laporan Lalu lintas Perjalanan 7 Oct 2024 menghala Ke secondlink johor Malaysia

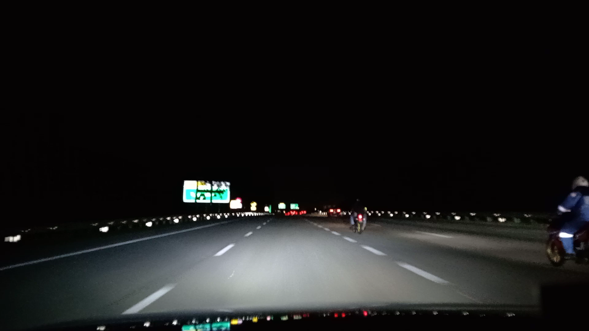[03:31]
Kita sudah sampai di Lebuh Raya Sekeliling Johor Bahru Malaysia. Pada malam ini agak banyak kenderaan dan motor melalui jalan ini yang datang daripada arah Singapura. Semalam kurang, hari ini ada banyak sedikit.